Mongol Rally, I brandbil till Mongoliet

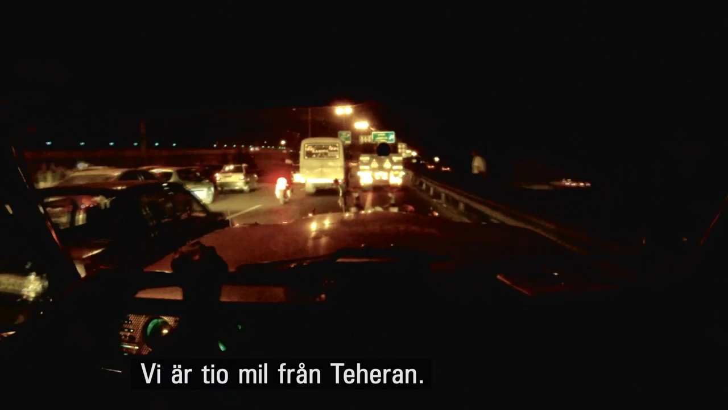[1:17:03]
Vi er cirka 10 mil utenfor Teheran. Vi har fått en adresse til et hotell.
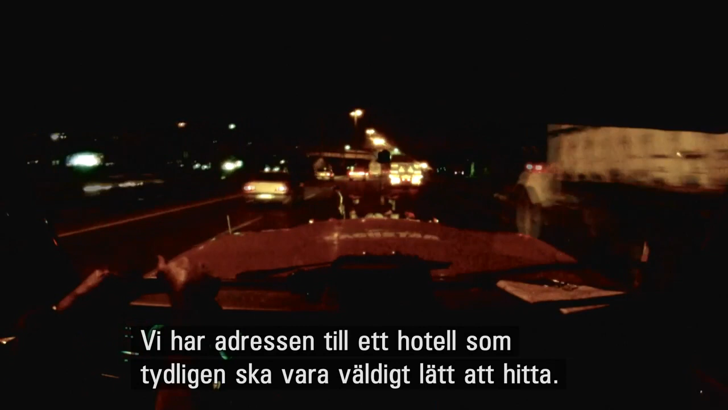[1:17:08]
Ja. Det skal visst nok være veldig lett å finne. Ja. Det er bare å kjøre nord i byen.
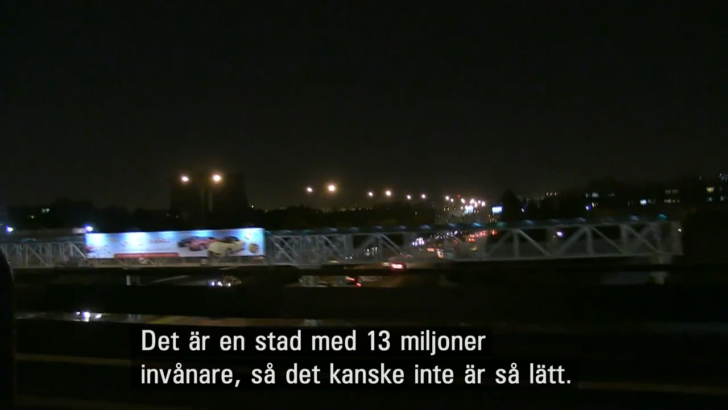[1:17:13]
Det er snakk om en by med 13 millioner innbyggere, så hvor enkelt det er for to nordmenn å finne frem, det er jeg usikker på. Vi har på uforklarlig vis, eller det er selvfølgelig fordi Runa er en god kartleser, kommet oss inn i Teheran.
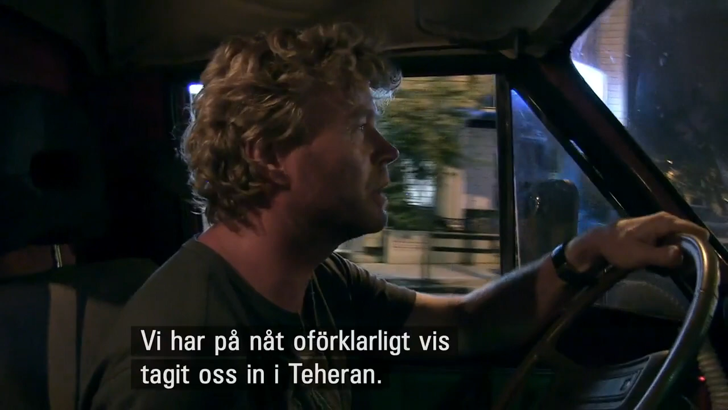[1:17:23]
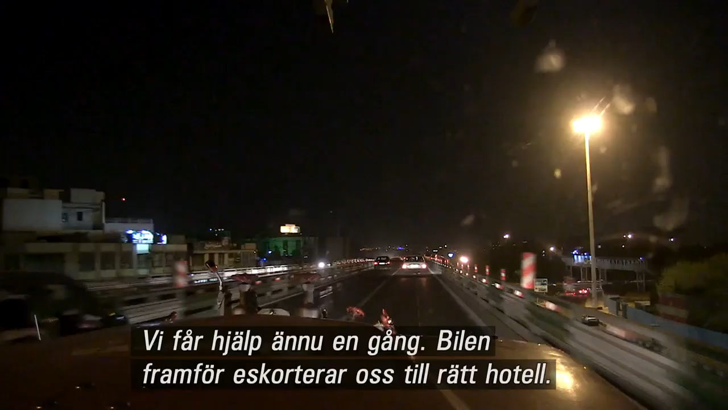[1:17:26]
Og vi får hjelp nok en gang. Bilen med nødblinken foran eskorterer oss til rett hotell. We can help all the time.
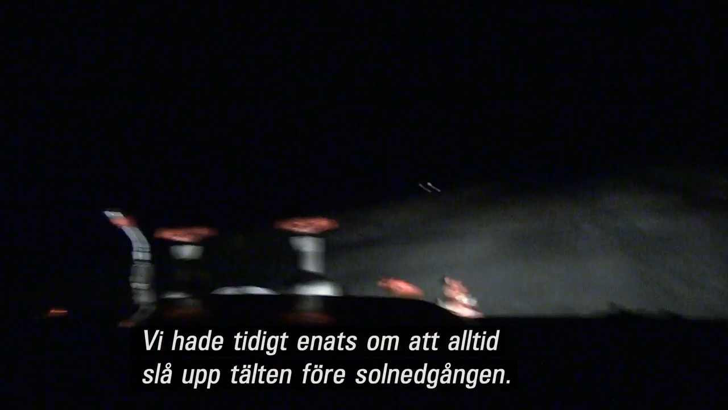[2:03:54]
Nå har vi vært nødt til å finne et sted i stummende mørke, fordi vi ble forsinket på grunn av trøbbel med bilen.